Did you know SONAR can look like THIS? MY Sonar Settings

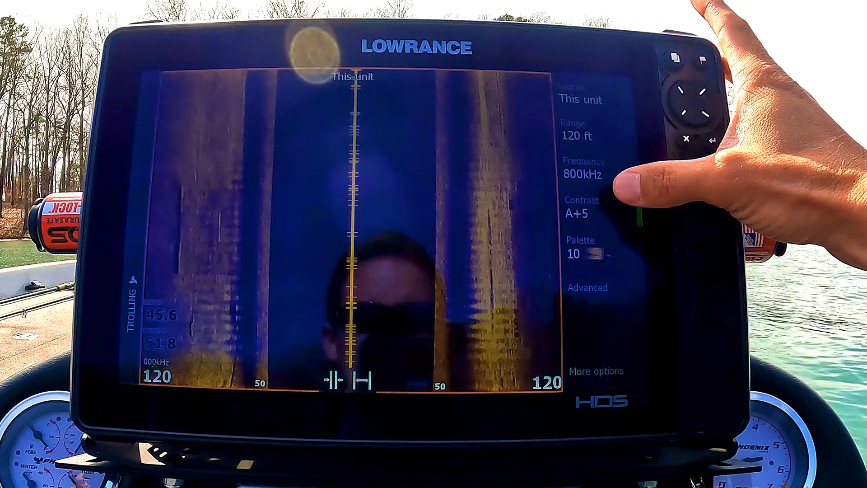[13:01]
The palette for this, again, personal preference. I like palette number 10.
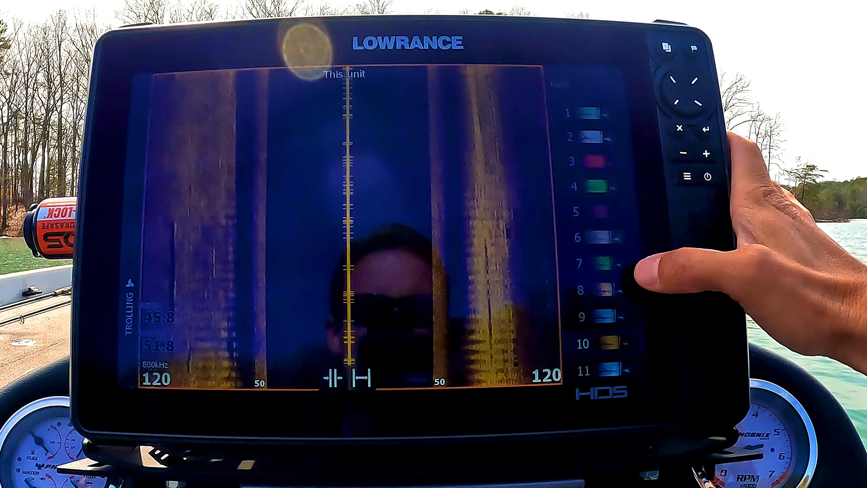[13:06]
That's normally what I use. That shows up best for me. Play around with all the colors, as you guys can see here.
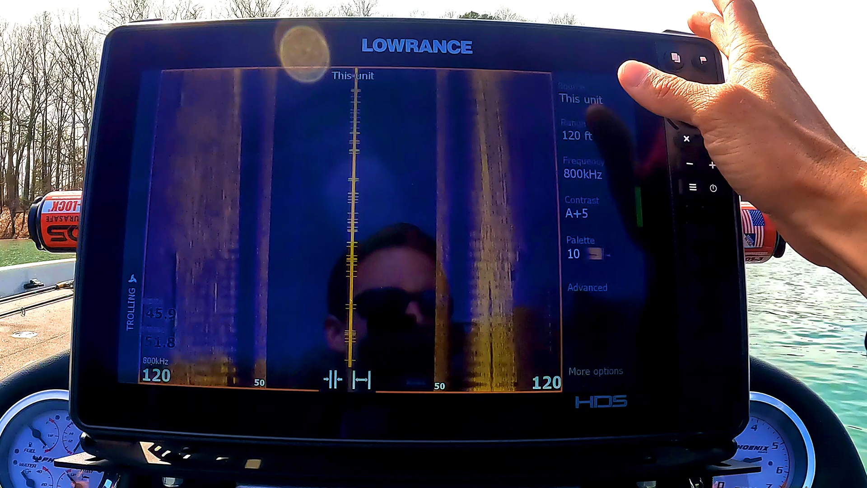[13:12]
There's a bunch of different options. Same thing when we go into advanced. You can flip it. Don't do that.
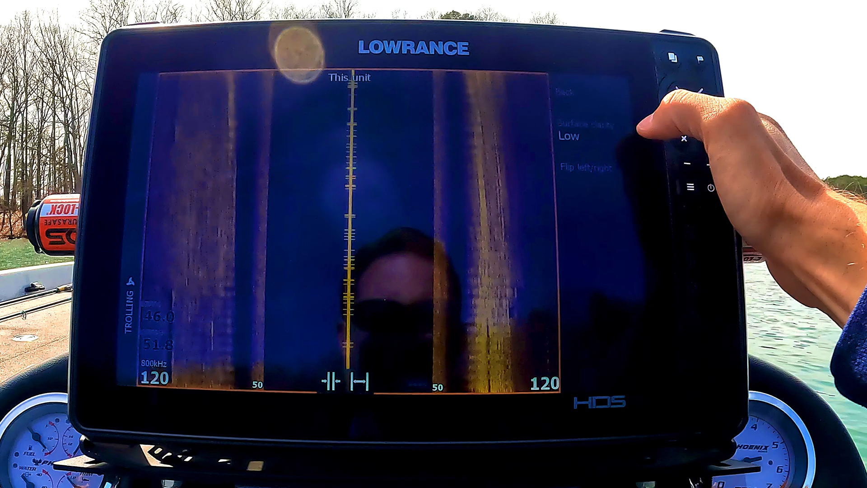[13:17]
And surface clarity, again, I keep it at low.
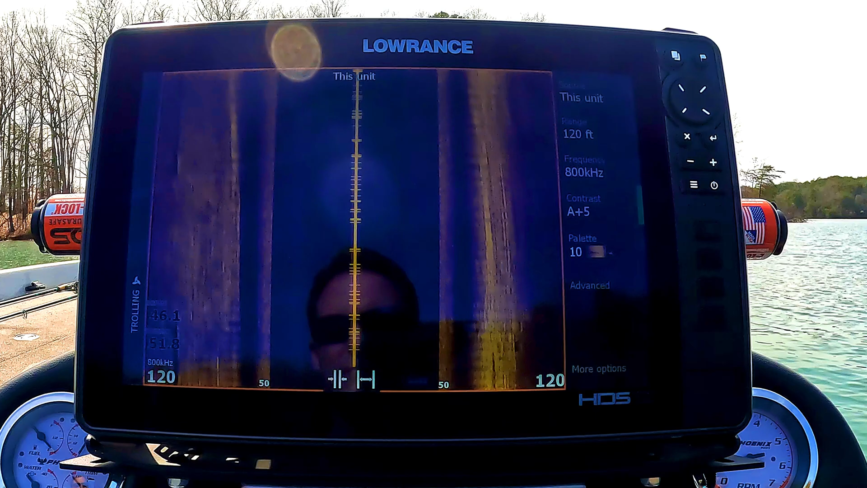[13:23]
Doesn't really matter if you're, you know, fishing beyond five feet deep. That's just for that top of that water. So that's about it. Again, range lines turned off again for this one.
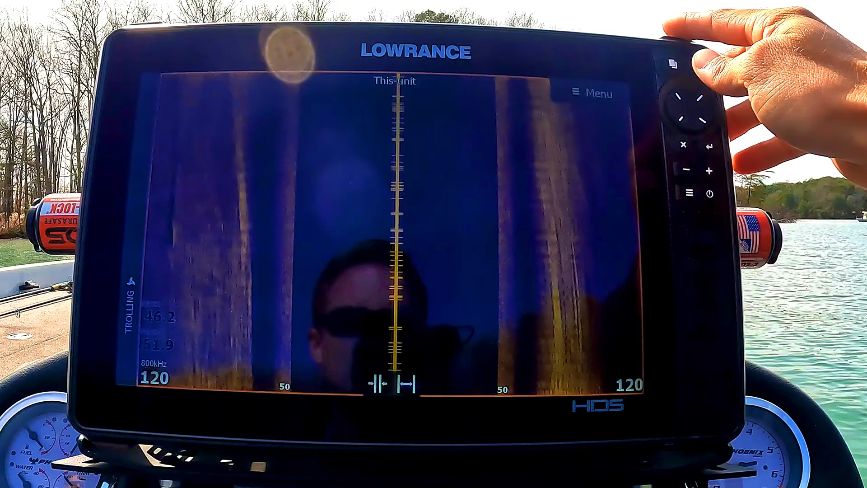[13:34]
That's about it for all of the settings on my sonar. Let me show you guys real quick how, when I'm running, I'll show you guys kind of this, my map here.
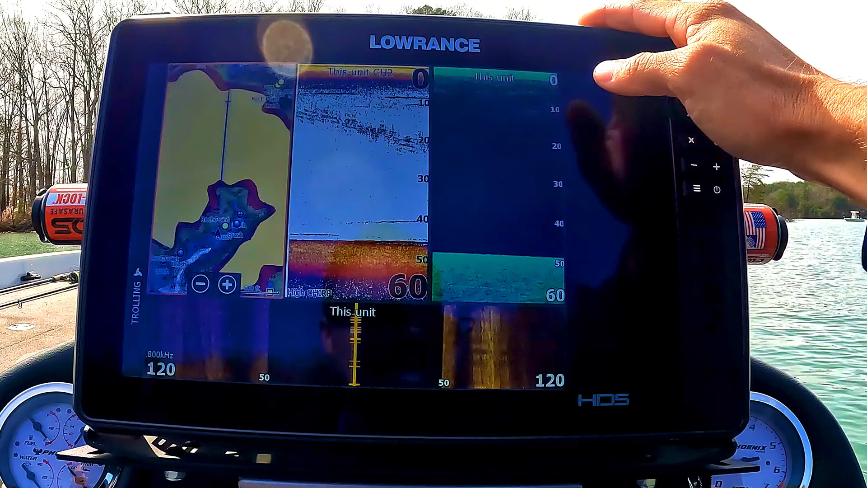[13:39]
You guys, I guess I'll get a couple little waypoints here if you're paying attention.
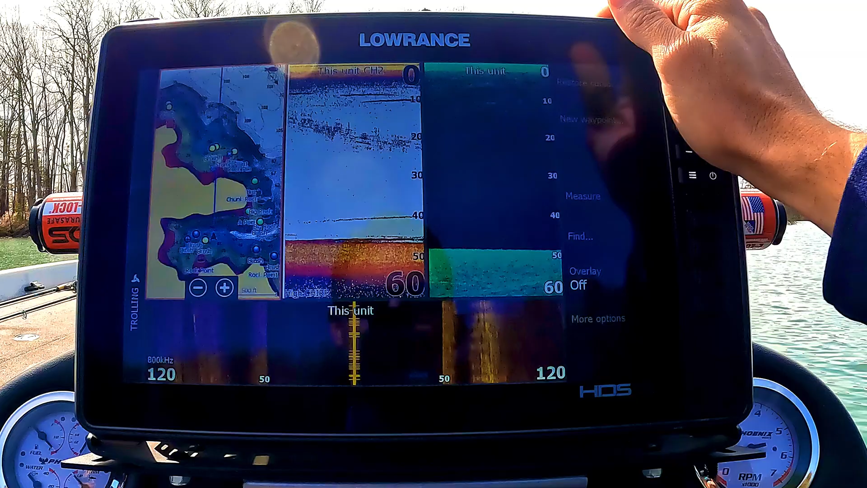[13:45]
But this is normally when I'm graphing. Again, I only have one unit at the console. That's, it is what it is for right now. It works perfectly for me. It's fishing. I mean, would I like to have more?
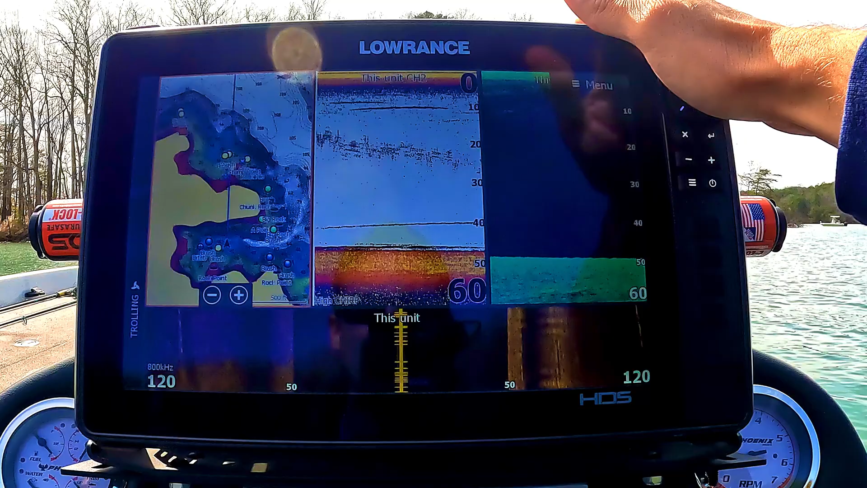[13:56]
Yes. Is it worth it? Yeah, probably if you're fishing really competitively. But it is what it is. Like I said, you don't need a crazy budget. And I think these are on sale right now. But anyway, that's beside the point. This is how I normally run my sonar setup. I run mapping right here.
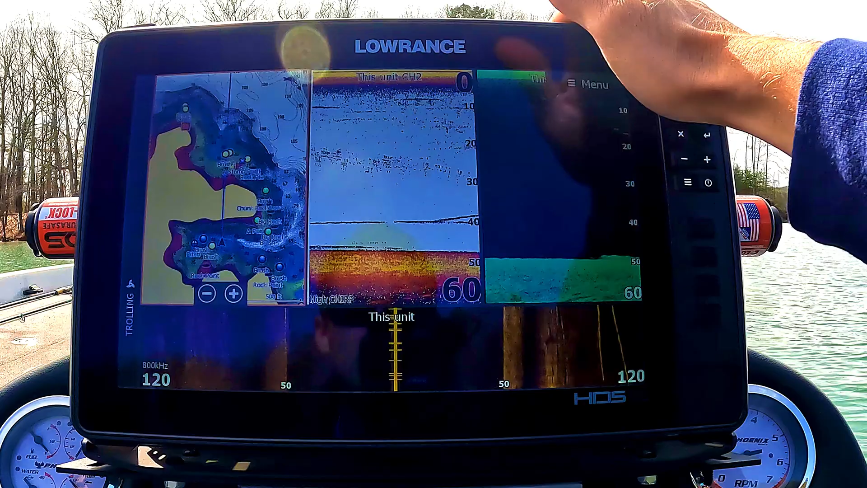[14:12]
I run 2D right here. And then I'll run downscan right there. And again, I use these normally to cross-reference what I'm seeing.
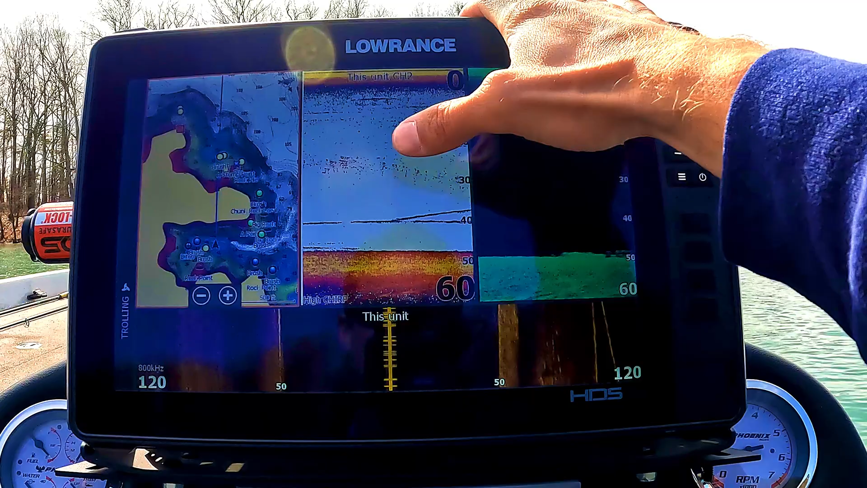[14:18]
You'll see good arches on the traditional 2D and returns. And then over here, you don't always know, you know, if the fish are on the bottom, if this is going to be a stump or a log or it's an actual fish, you can go over here and again,
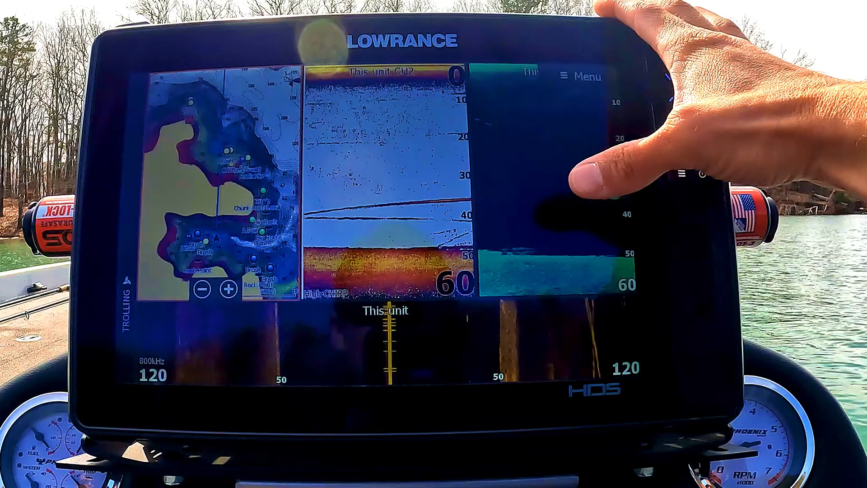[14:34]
cross-reference what you're seeing over here on traditional 2D with downscan. So that's how I run that.
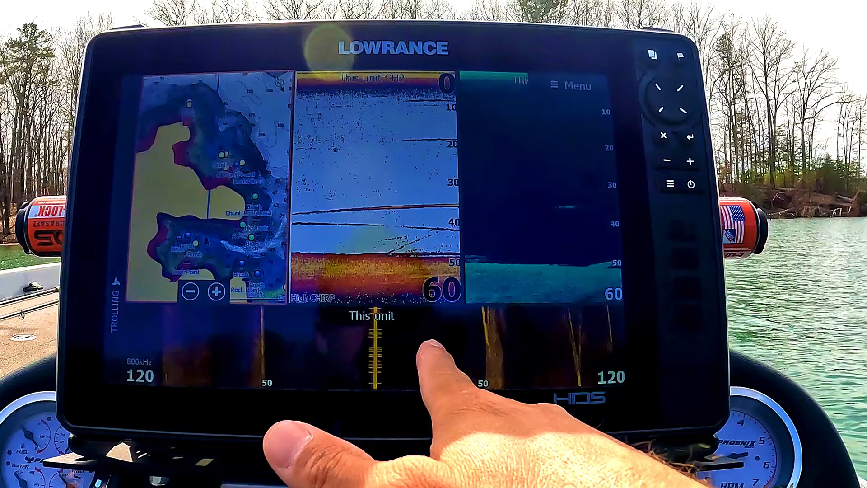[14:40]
And then I only run side scan again when I'm looking for cover. If I'm looking again for channel swings and all the stuff that I already mentioned, that's the only time I'll run downscan, I'm sorry, side scan.
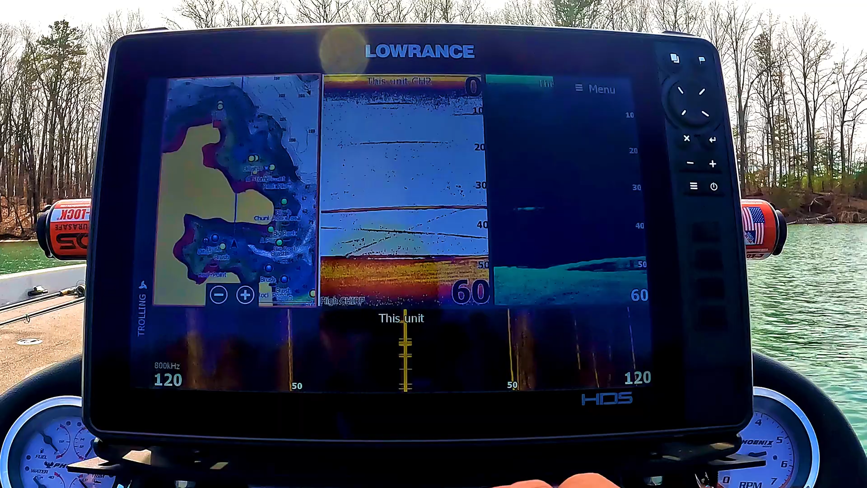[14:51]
And I will be looking for those features. But again, I don't need much.
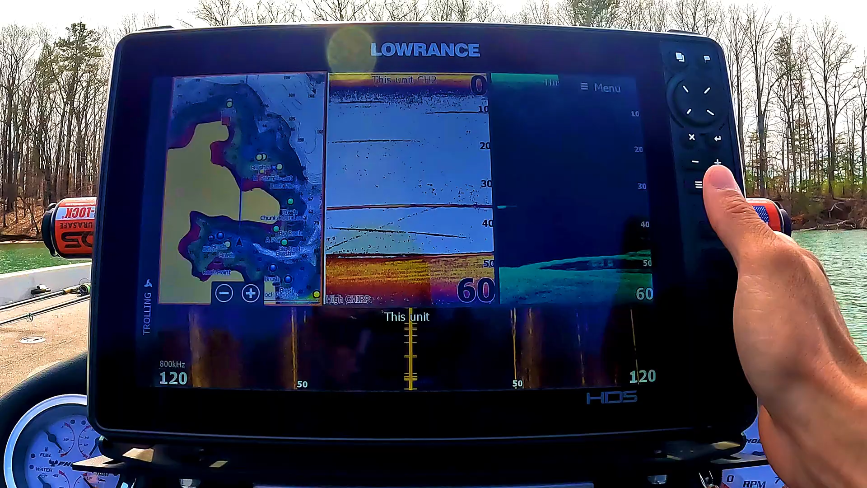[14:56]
I'm just looking for them. And then I'll go ahead and drop a waypoint. Super easy. Just click where it's at, hit that waypoint button, and you can see anything you want to. So that's kind of my searching page. And then once I already know, again, I just split this into my map, my 2D, and my downscan.
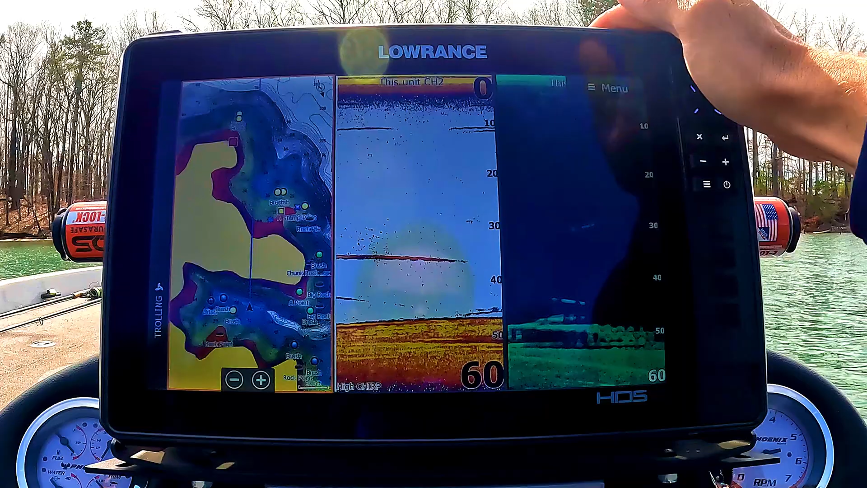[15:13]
And that's kind of the setup I run with, again, if I'm dialing in. I mean, if I already know where stuff is, and I'm particularly looking for fish,
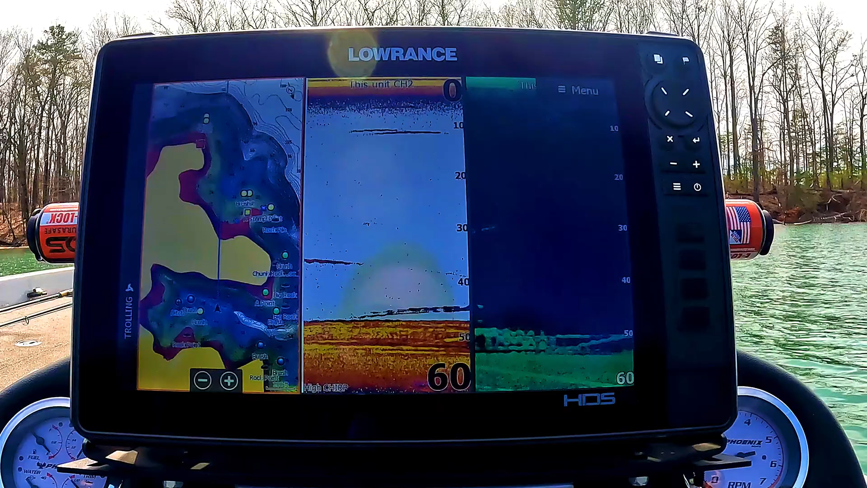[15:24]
like actual fish shitting on the bottom or in the water column, stuff like that. That's what I'll normally use to dial it in even further.